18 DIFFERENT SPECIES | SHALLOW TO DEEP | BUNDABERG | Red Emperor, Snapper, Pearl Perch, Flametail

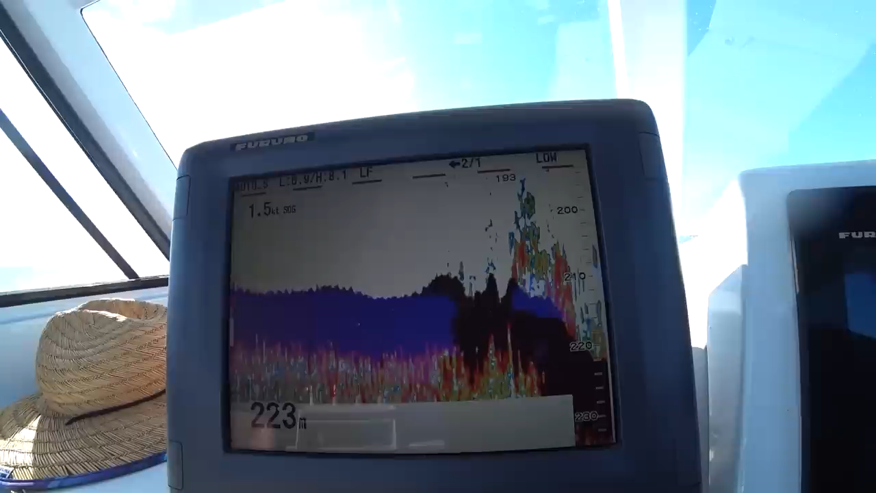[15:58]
After catching a good mixed bag of reef species, we headed out wide and sounded around in the deep water.
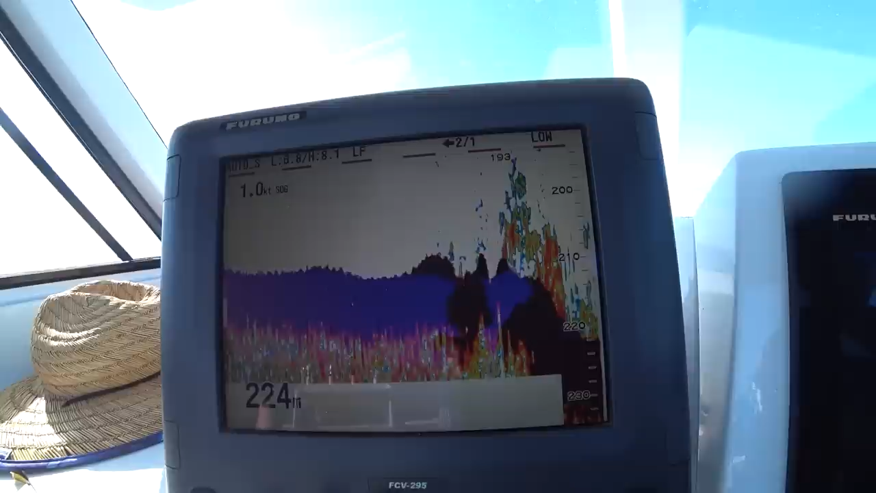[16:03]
Eventually I found this nice shallow fish in 200 plus metres of water, and just seconds after the baits hit the bottom, we hooked some good fish.